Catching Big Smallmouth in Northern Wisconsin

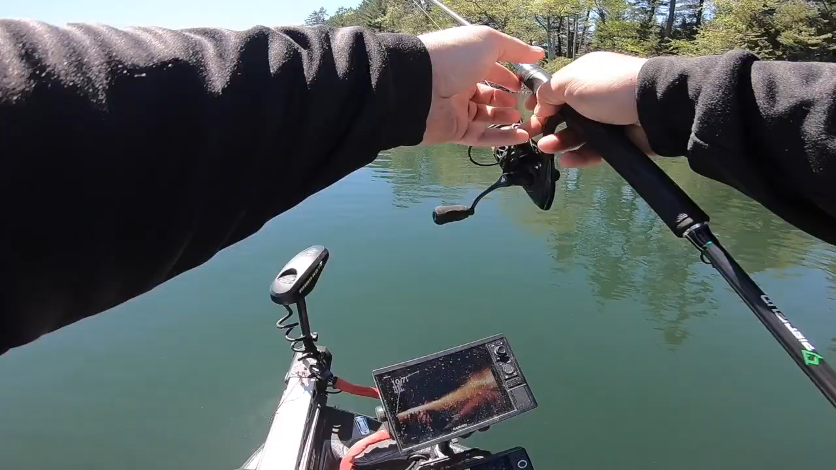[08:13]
maybe that was my blood not the pussy's blood yeah i just scan around and i saw her the first time she went down to it but didn't eat it i reeled back in the second time she smoked it on the way down he's in size or no